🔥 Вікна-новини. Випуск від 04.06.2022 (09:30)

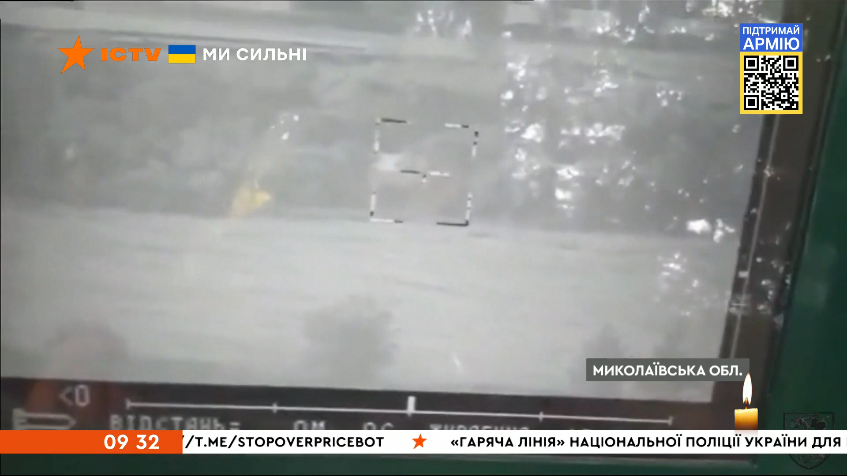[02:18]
Морські піхотинці, що захищають Миколаїв, показали знищення російського танка за допомогою протитанкового ракетного комплексу.